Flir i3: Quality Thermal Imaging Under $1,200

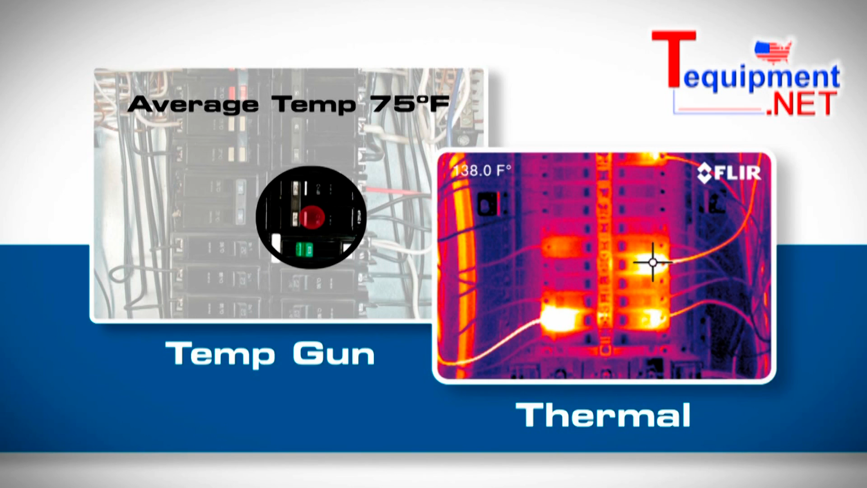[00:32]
with thousands of temperature measurements in every image so you can clearly document problems from a safe working distance.
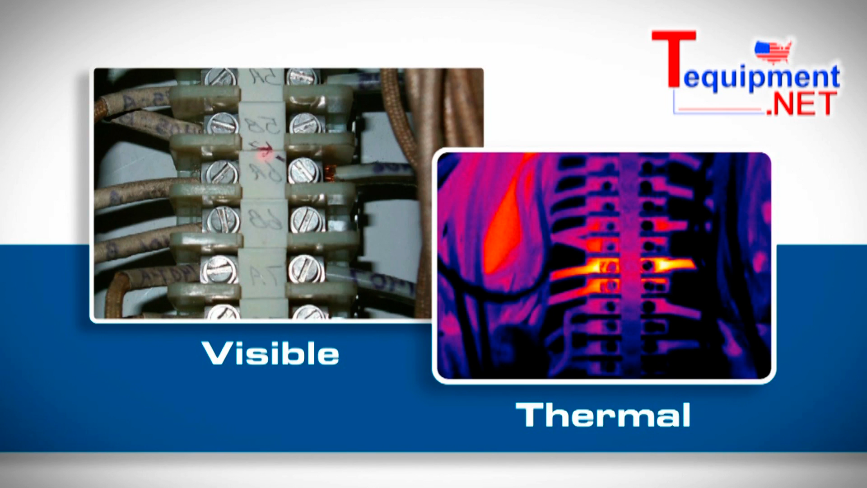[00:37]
Like all thermal cameras, the i3 makes pictures from heat,
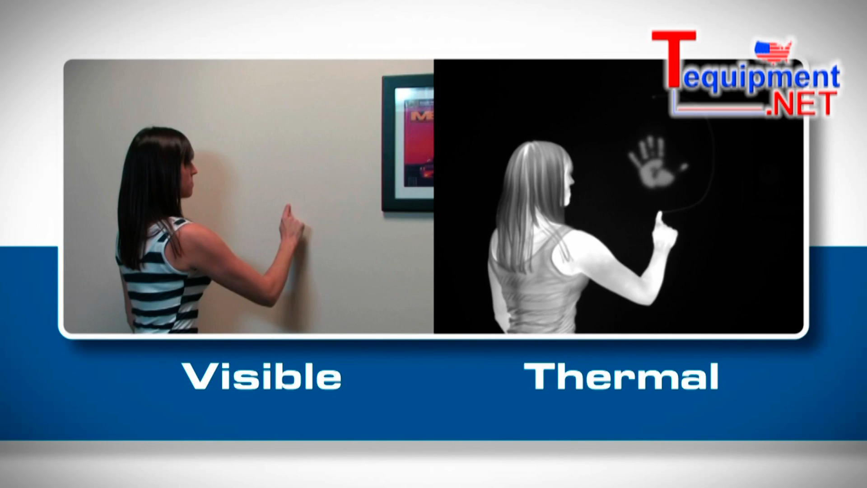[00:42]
not light, creating images from the heat energy that's around you. The i3 can reveal a whole host of potential problems related to building heat loss that can significantly impact energy costs,
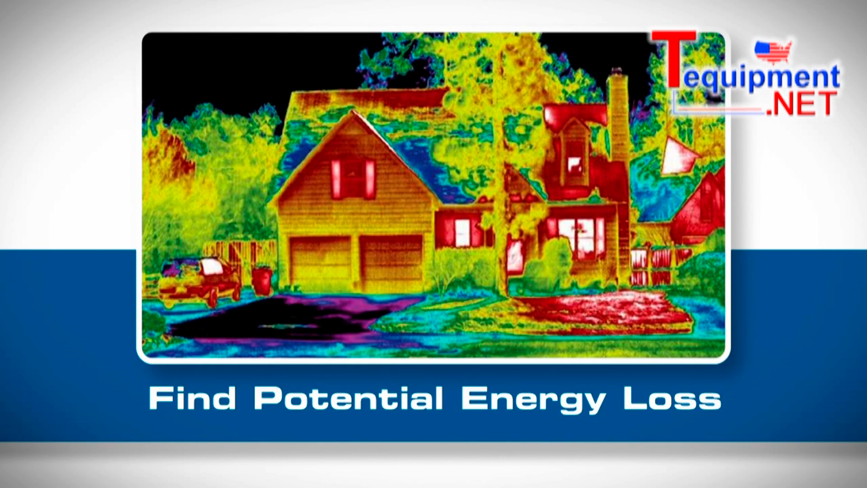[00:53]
including issues with missing or damaged insulation,
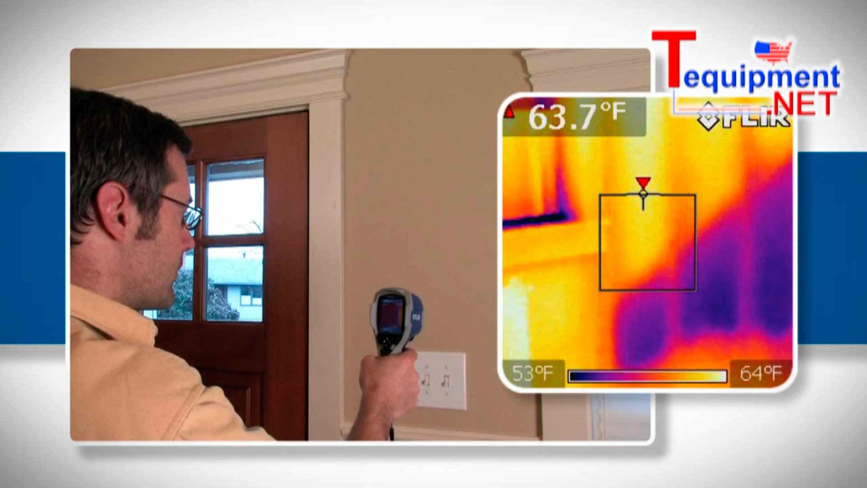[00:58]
On screen: spot 63.7°F, scale top 64°F, scale bottom 53°F
failed or leaking windows, damaged weatherstripping around doors,
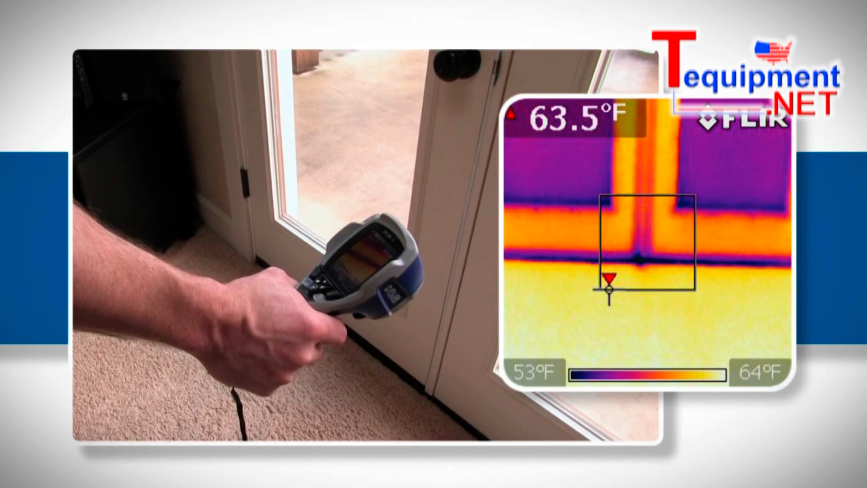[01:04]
On screen: scale top 64°F, scale bottom 53°F
and many other common areas of air infiltration that can cause high utility bills. The i3 is also an excellent tool for detecting overheating electrical
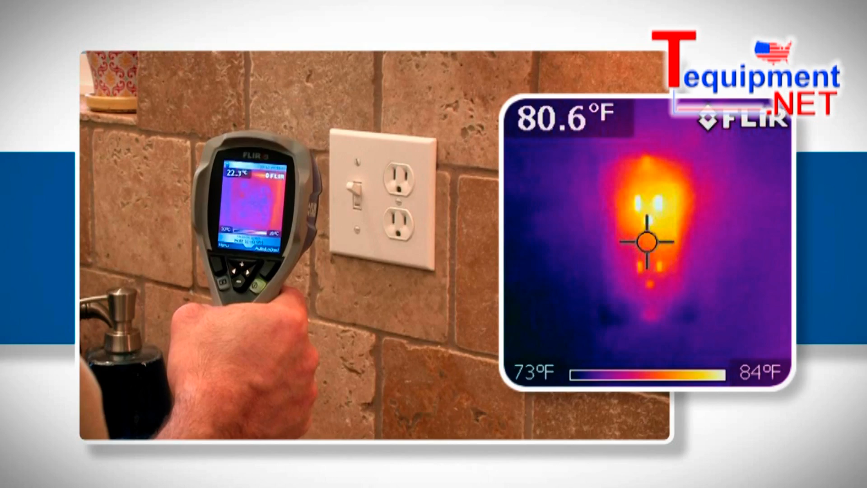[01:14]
On screen: spot 80.6°F, scale top 84°F, scale bottom 73°F
components and alerting you to other heat-related safety issues.
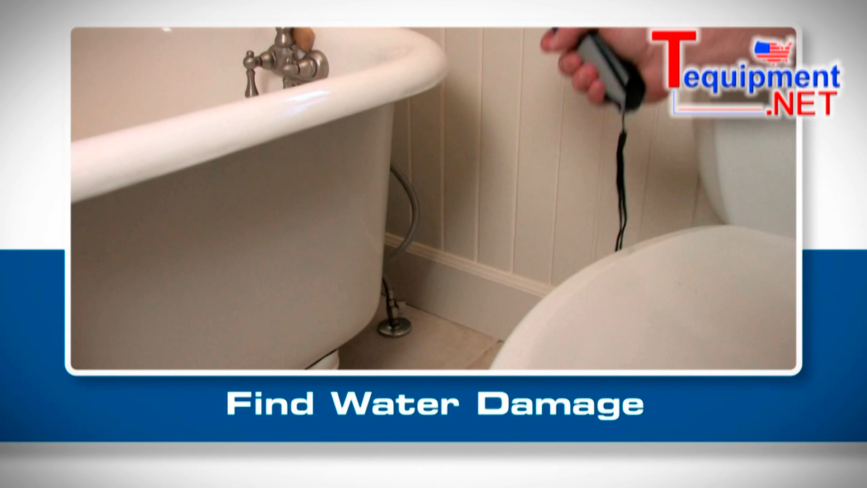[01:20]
The i3 can even help you find water damage. Water cools as it evaporates, creating a temperature difference you can see with the thermal imager.
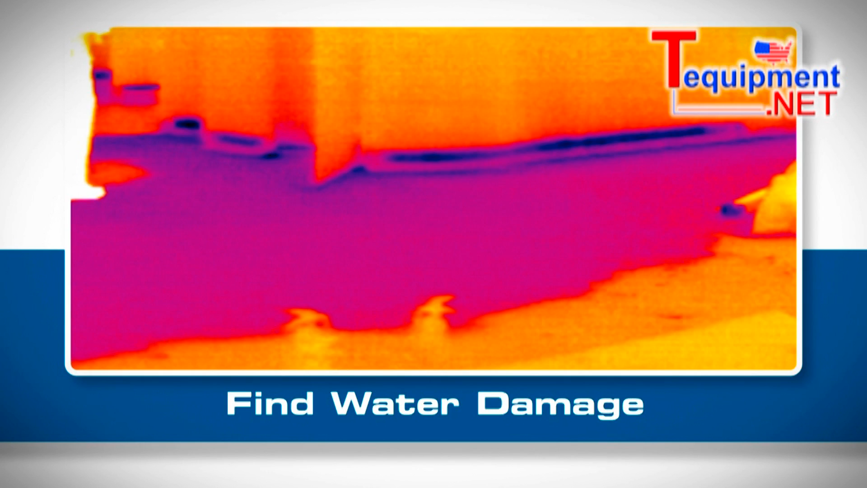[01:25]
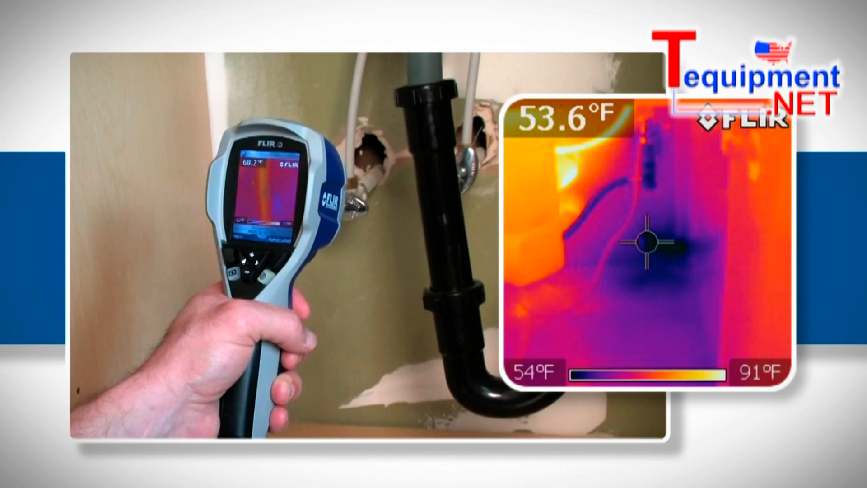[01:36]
On screen: scale top 91°F, scale bottom 54°F
Clearz i3, finally, a point-and-shoot thermal camera affordable enough for everyone.